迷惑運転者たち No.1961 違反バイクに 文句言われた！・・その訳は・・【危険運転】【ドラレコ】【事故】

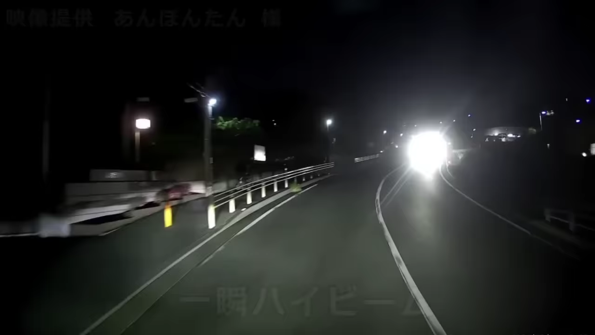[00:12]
わざわざハイビームに行くんだから、オートなのか。そういう精度の悪いオートっておかしいよな、ほんとな。いつもオートに依存する方も悪いよな、何事もな。オートクルーズだってもともとねえもんだって。あれ、なんだ、赤信号だぜ。おいおいおいおいおい、信号無視だよ。おい、勘違いしちゃったな。